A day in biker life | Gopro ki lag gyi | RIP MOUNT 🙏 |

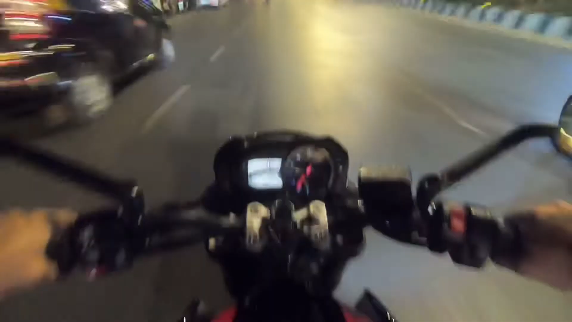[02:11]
so today I'm going to drive at night Basically,
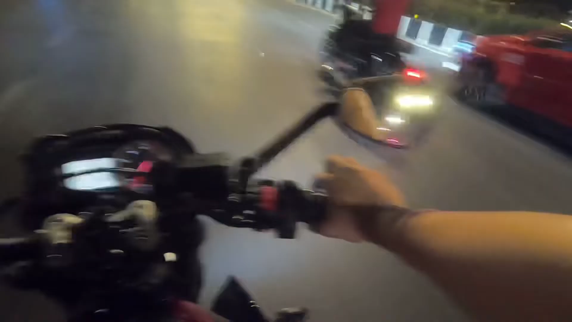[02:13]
the motive was that its LED headlight set up to check how it performs and I believe it performs really very well The headlight is stock from the back of the LED It's a lot of good street light set up We don't even need the normal headlights also But then I'm going to be I'm very well quite satisfied with the headlight performance